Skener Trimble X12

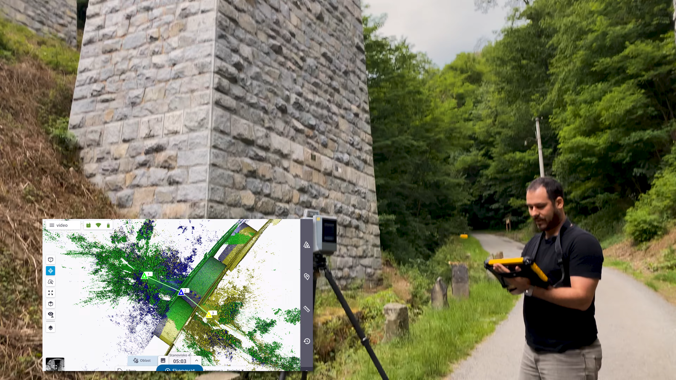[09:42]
že i zde takovýto objekt se nám spojil automaticky pomocí registrace mračno na mračno.
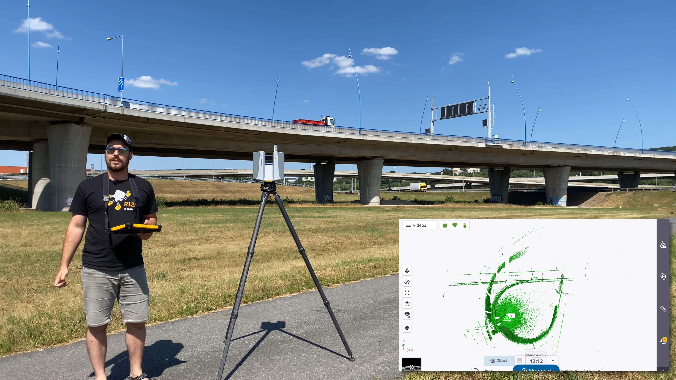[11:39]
Skenování nám proběhlo, byl to delší skan, takže jsme si na to museli počkat, ale vidíte, že výsledky stojí za to. Opravdu, když se podíváme na obrazovku, vidíme,
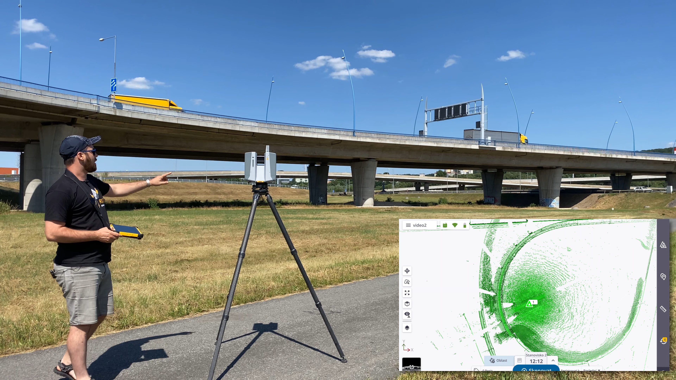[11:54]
i ten menší přejezd, takže pokud bychom jsme se tady udělali několik dalších stanovisek, postupně by se nám mapa zaplňovala dalšími daty.
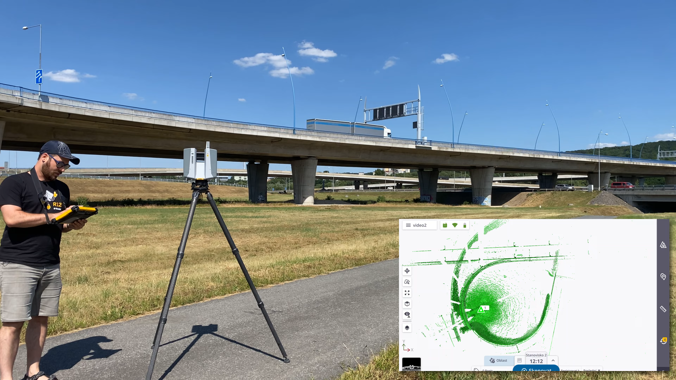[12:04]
Pokud se podíváme do 3D pohledu, můžeme si data prohlídnout, tak jak reálně vypadají. Tudí vidíme, že opravdu to, co máme nejblíž,
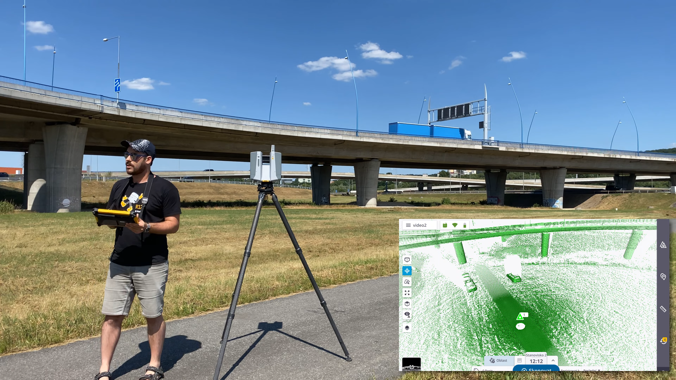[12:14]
se nám naskenovalo velmi kvalitně a až vlastně tam dozadu můžeme rozeznávat tvary, které tam skutečně jsou.